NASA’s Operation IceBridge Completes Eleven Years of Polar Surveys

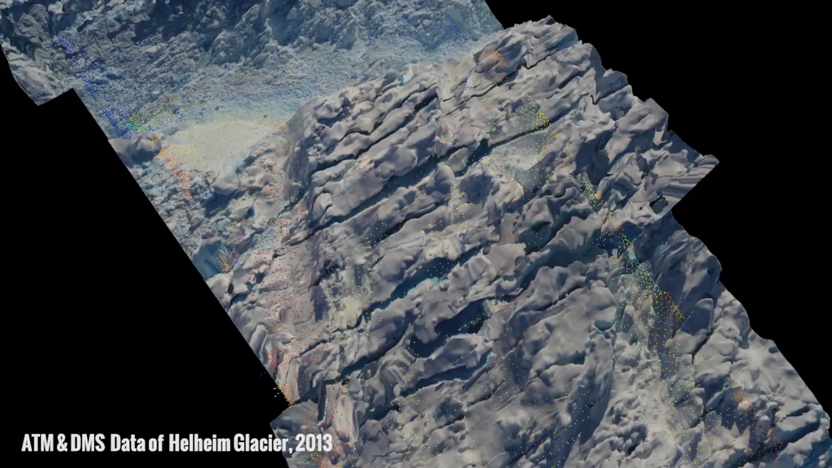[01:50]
IceBridge's observations helped scientists better record the changes in calving frequency
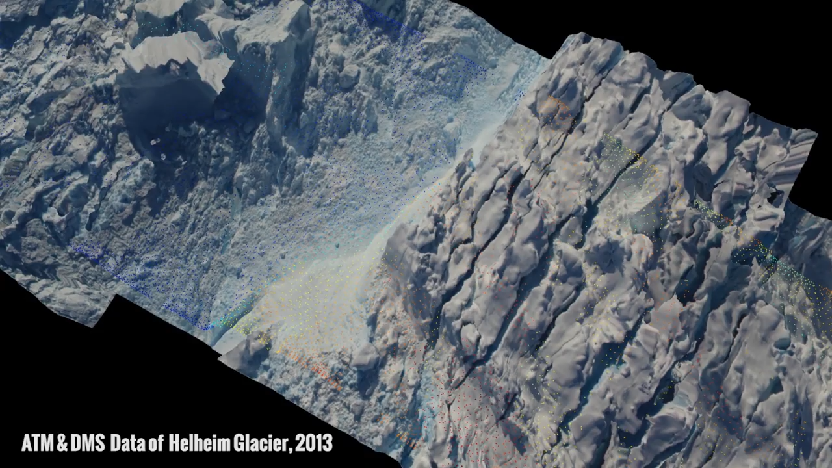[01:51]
and model how they may be related to a thinning ice shelf.
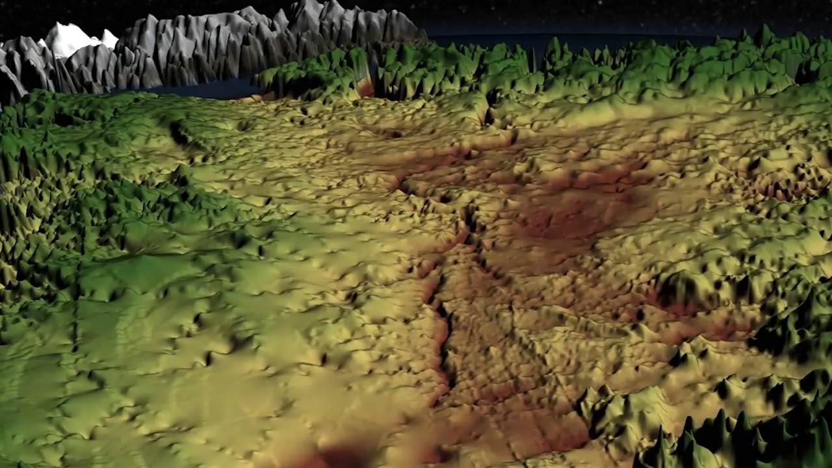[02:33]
A team from the University of Bristol used IceBridge's radar data, along with other datasets, to uncover a 400-mile-long canyon buried under nearly two miles of ice.